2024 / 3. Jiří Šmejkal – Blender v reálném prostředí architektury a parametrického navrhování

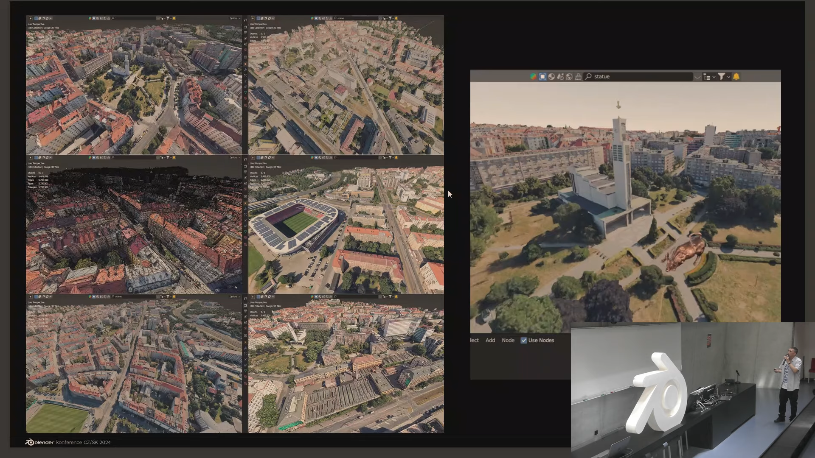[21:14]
Tak já jsem to používal na Vršovice, kde jsem si různě získal model a pak jsem to právě propojil ze Stable Diffusion,